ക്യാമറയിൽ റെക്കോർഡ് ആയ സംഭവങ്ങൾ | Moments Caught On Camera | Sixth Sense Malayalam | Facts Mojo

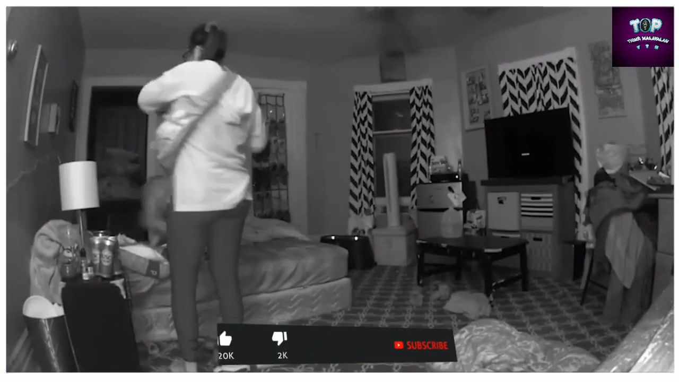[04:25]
ശരിയായി നിൽക്കാൻ കൂടി കഴിയാതെ അങ്ങോട്ടും ഇങ്ങോട്ടും ആടിക്കൊണ്ടിരിക്കുന്ന ഇവരെ കണ്ട് ഇവരുടെ നായ ജാക്ക് ഇവർ താഴെ വീഴാൻ പോകുമ്പോൾ ഇതിന്റെ മുൻകാലുകൾ ഉപയോഗിച്ച് അവരെ തട്ടി ബെഡിലിരുത്തുന്നു.